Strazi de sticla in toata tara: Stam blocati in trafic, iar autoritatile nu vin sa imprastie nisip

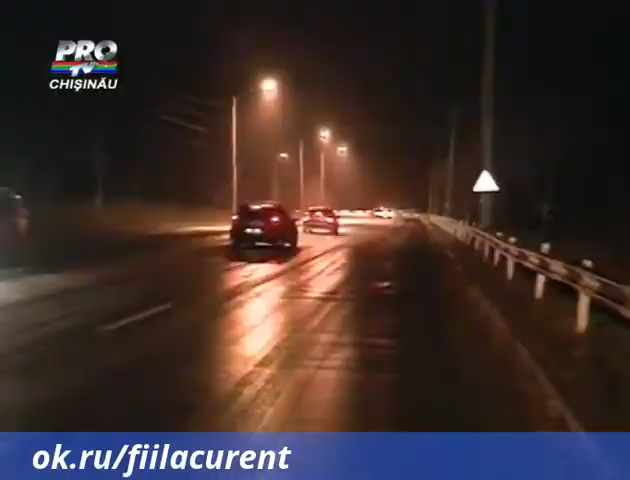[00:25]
Nici pneurile de iarnă și nici îndemnarea nu i-a ajutat pe șoferi să circule pe ghețuș fără să patineze.